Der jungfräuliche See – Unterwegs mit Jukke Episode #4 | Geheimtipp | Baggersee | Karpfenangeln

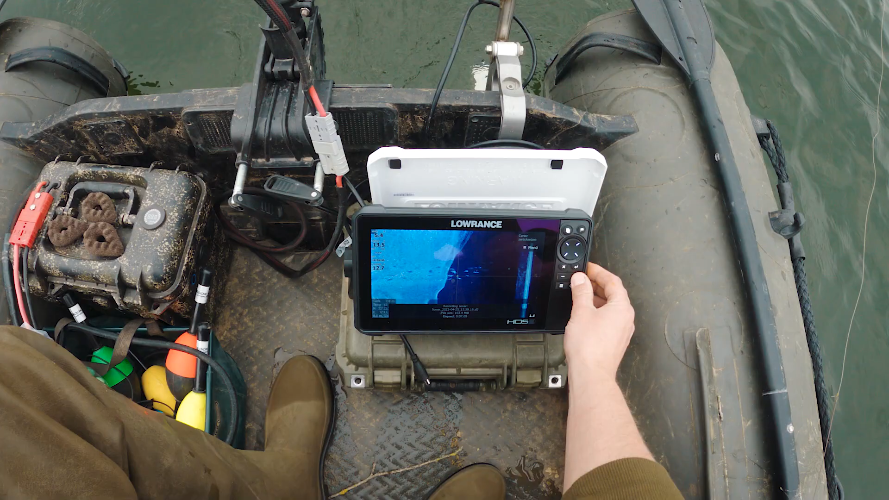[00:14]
Oh, hier war ein Fisch. Also hier ist wirklich vorher, ich glaube, jetzt dreimal geangelt worden, bevor wir jetzt hier gestartet haben.